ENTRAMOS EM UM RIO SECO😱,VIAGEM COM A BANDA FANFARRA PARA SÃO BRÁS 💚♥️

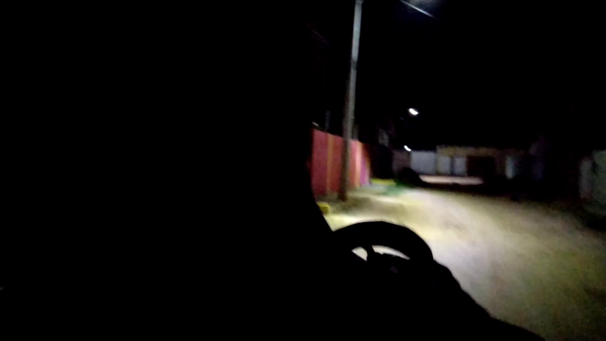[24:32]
Tá viagem cansativa. Se pá, ó. Não dá nem pra ver eu nessa escuridão, velho. Agora sim já ficou melhor.